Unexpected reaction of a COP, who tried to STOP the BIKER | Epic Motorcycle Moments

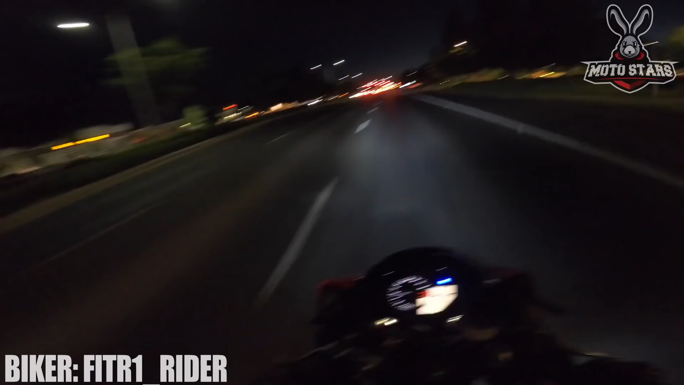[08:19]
She driving so fast and she ran a red light. Oh my god, people are crazy. The title of this video is going to be crazy hybrid drivers.